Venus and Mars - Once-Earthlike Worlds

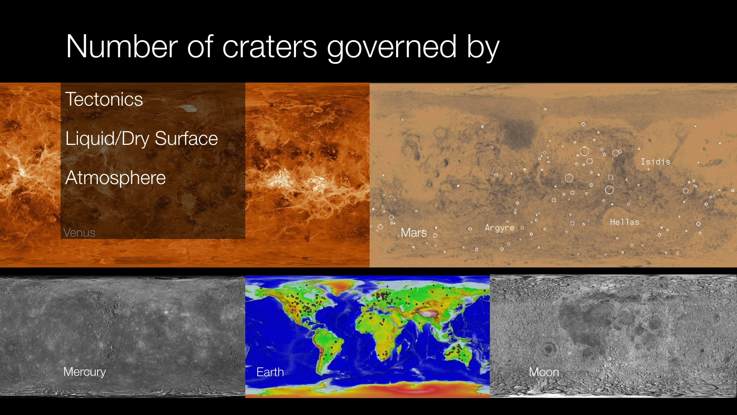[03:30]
the atmosphere that you have, how thick it is, namely, and whatever erosion processes exist.
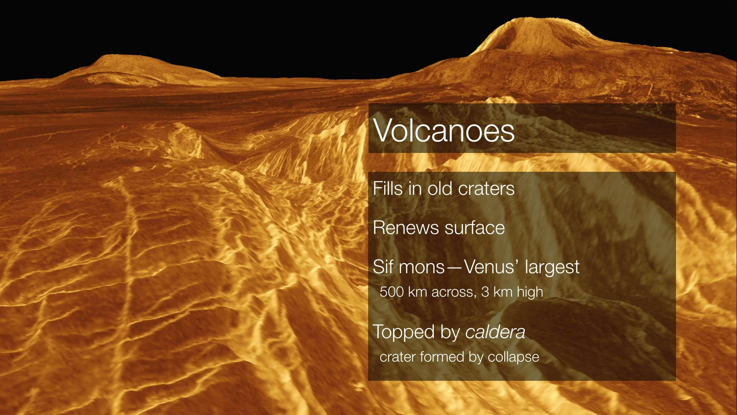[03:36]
Venus is a volcanic world. Sif Mons is Venus's largest volcano.
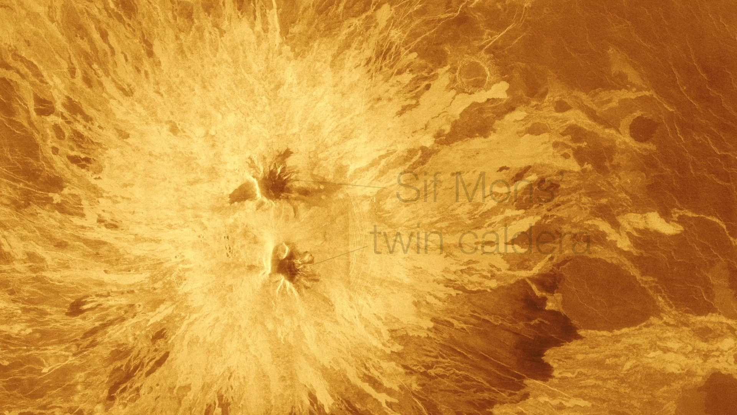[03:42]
At 500 kilometers across and 3 kilometers high, it's capped by two caldera. A caldera is a crater, but it's not an impact crater.
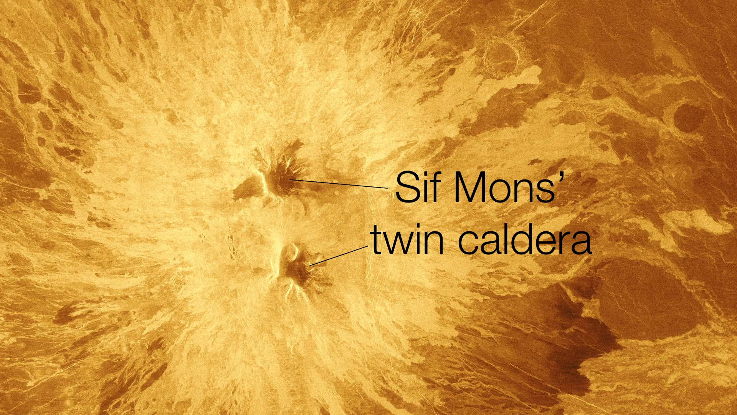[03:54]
Rather, it's formed by the top of the volcano caving in as heat is released.
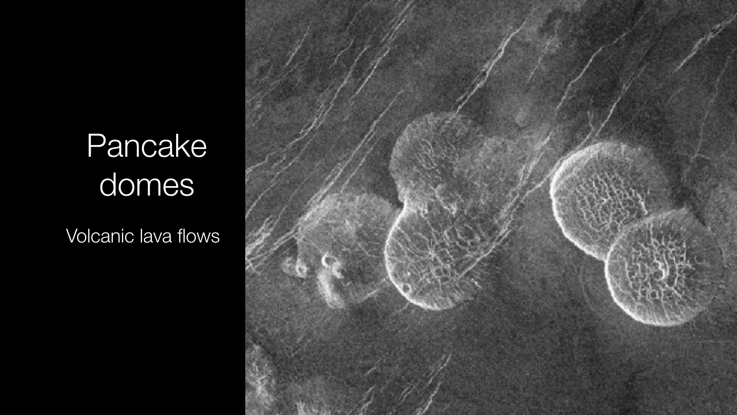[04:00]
But the volcanic activity on Venus creates what are called pancake domes. These are lava outflows that spread out in all directions. And if we take the radar data and we put it into perspective, you can get an idea as to what it might be like if you could walk around out there.
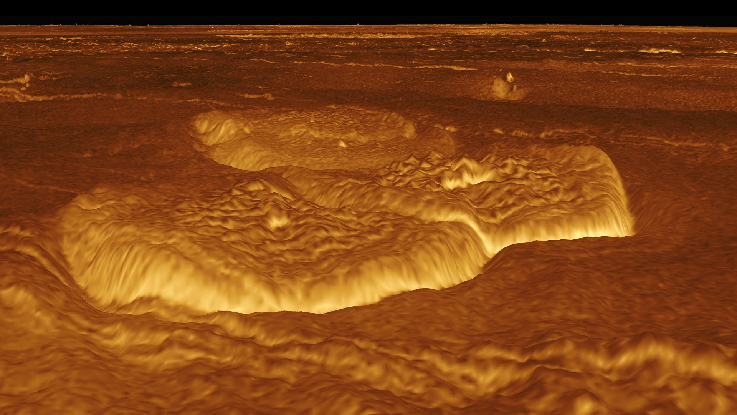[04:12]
And Venus does show evidence of tectonic activity. It's not plate tectonics.